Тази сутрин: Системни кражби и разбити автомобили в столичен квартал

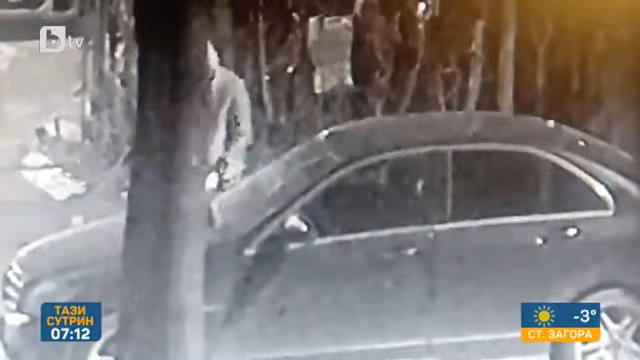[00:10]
Едно от посегателствата е запечатано от камера за видеонаблюдение на един от потърпещите в района, Венелин Великов. На записа се виждат мъж и жена.
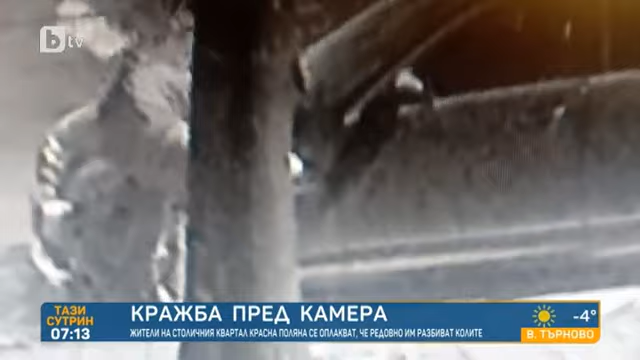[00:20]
В момента виждате кадрите, които крадат емблеми от скъп автомобил. Аз самият господин Великов коментира грабежа. Нека да видим още и да чуем атмосфера. Ето ги кръците с голфа. Оглеждат. Колите. Ето го. Ето го спира. Гледай отзад даже дали има емблемка. Ето сега ще видите как се връщат. А, ето го! Я ги вижте. Оооо!